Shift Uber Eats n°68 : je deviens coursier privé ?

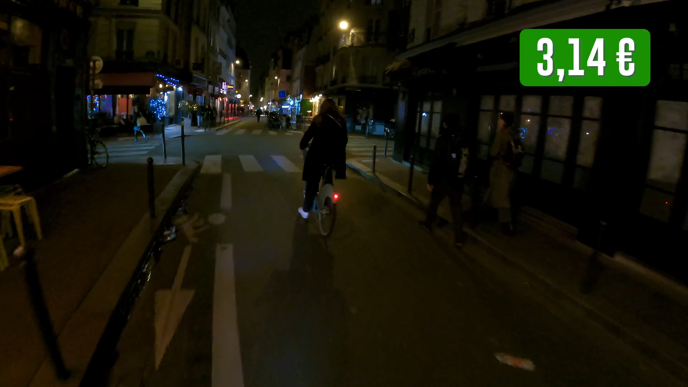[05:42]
Ah, il me faisait prendre la rue Mouffetard. J'aurais pu la prendre à cette heure-là, il n'y a pas trop de monde. Ah, surtout un lundi, en fait. Hein. Bon, ça va.
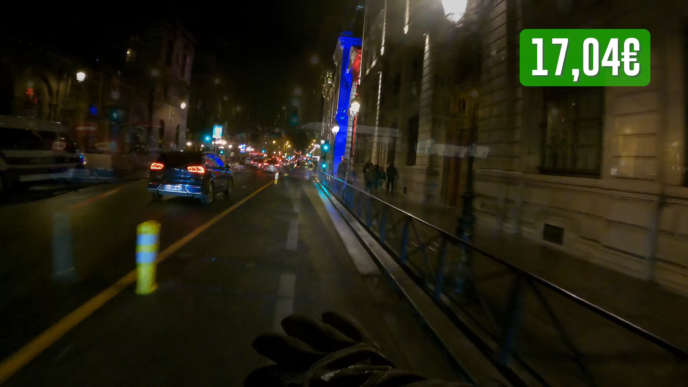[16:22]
Attention, coupage de route, on approche. Et ouais, nickel.
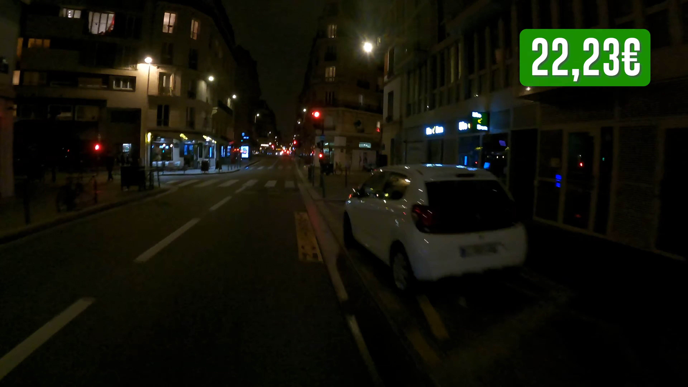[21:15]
J'ai encore un petit vent de face sympa. C'est mort de chez mort.
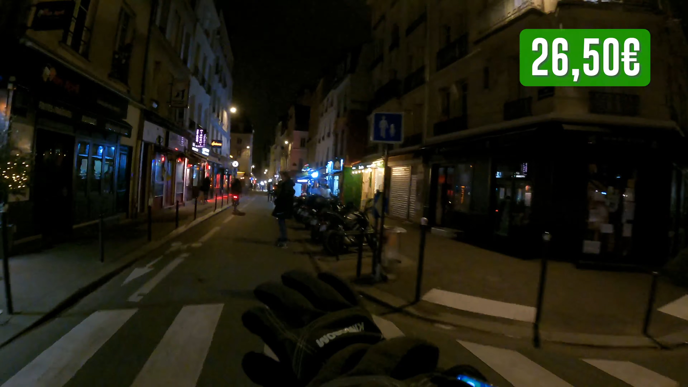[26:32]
Oui, j'ai passé par la rue. Ah non. Là, je prends pas la rue Mouffetard, hein, c'est marrant.